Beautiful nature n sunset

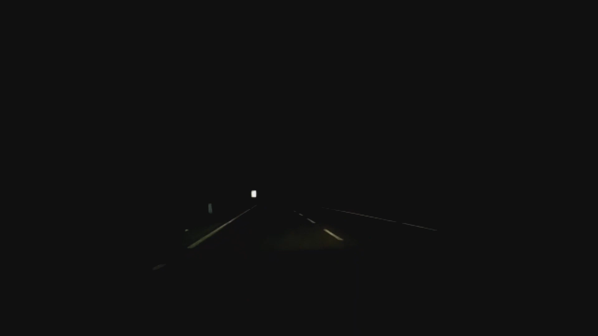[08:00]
એલિફન્ટ ઝોન છે કુર્ગની બાજુમાં અહીંયા ધીમે આખા કે જે અહીંયા લખેલો છે બોર્ડ મારેલો છે